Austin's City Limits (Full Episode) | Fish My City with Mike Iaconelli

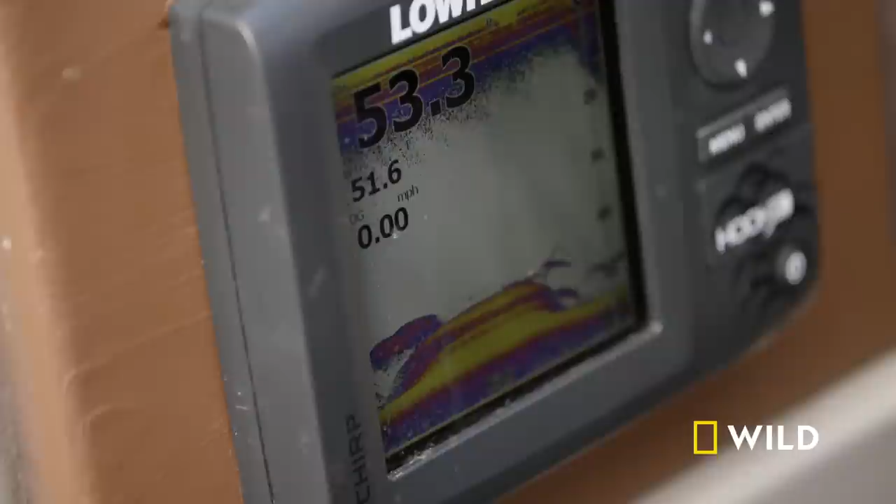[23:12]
On screen: speed 0.00 mph
Clancy's fish finder uses sonar to show us what's on the bottom of the lake. That hump is a rock pile we're fishing.
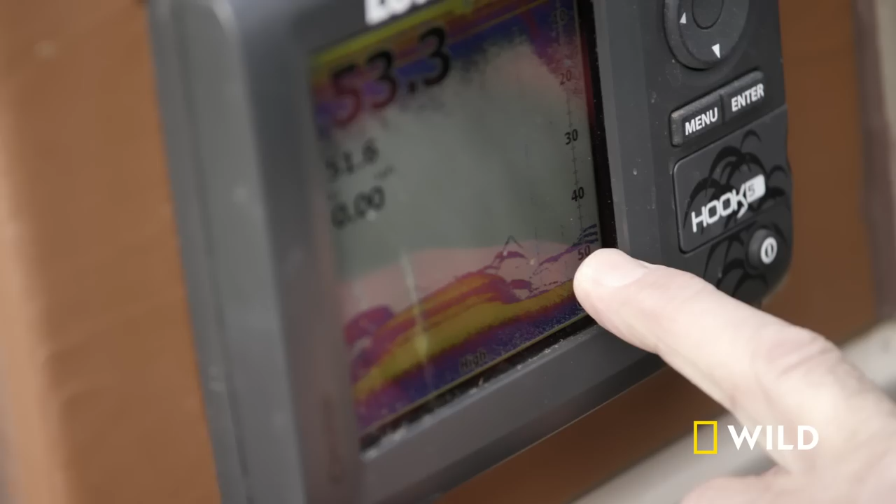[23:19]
Drop her down. Drop her down. After it hits the bottom, get the line tight, you know, where it just starts to grab the sinker, you know, mm-hmm.